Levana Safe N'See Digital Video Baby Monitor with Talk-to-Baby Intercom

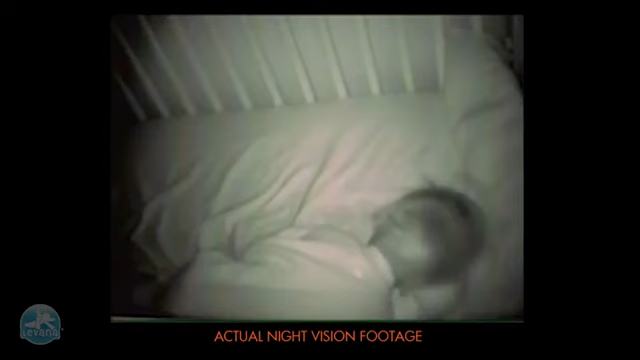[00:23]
Night vision automatically adjusts the light level for precise image in darkness up to 10 feet away.